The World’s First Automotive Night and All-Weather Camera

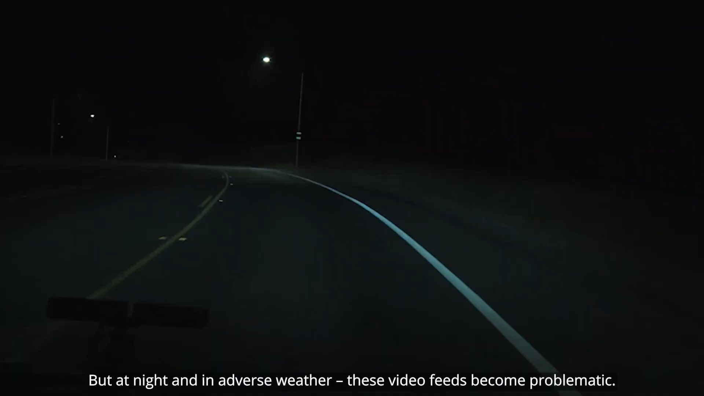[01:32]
Images are dark and lack contrast, so image processing algorithms have less information to work on.
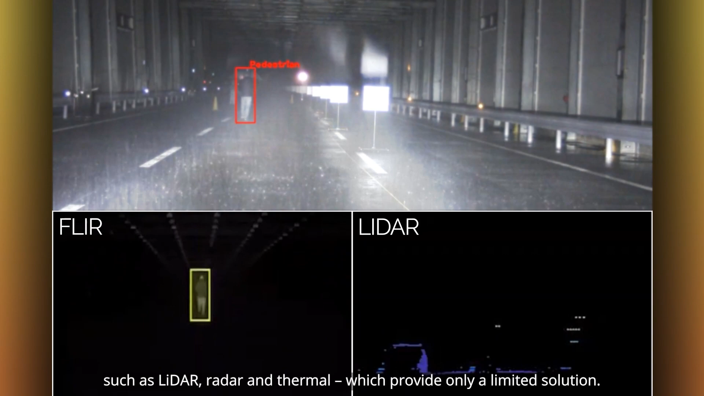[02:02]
Radar and Thermal, which provide only a limited solution.
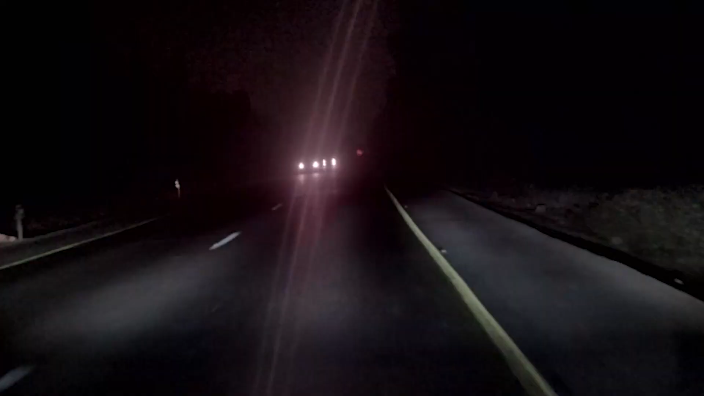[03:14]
The resulting image obtained in any low light in adverse
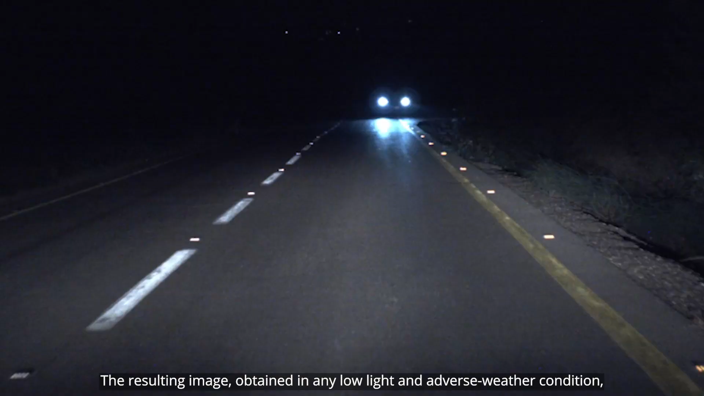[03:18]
weather condition can be used by today's existing daytime driving perception algorithms.